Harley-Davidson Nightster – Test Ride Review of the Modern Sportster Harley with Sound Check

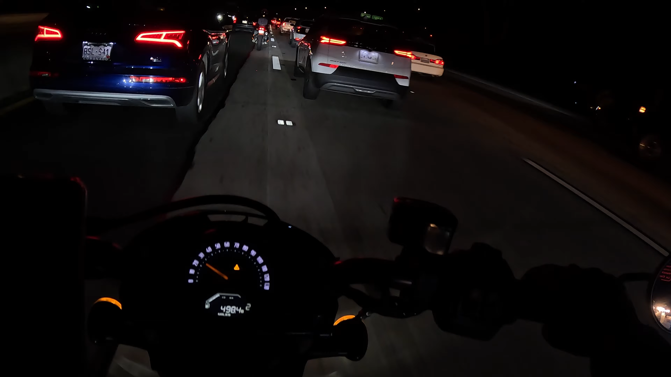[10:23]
The nightster gives you good visibility at the night. Makes sense. So I really were at places where it got super dark when I was riding through the desert. And I could see very well.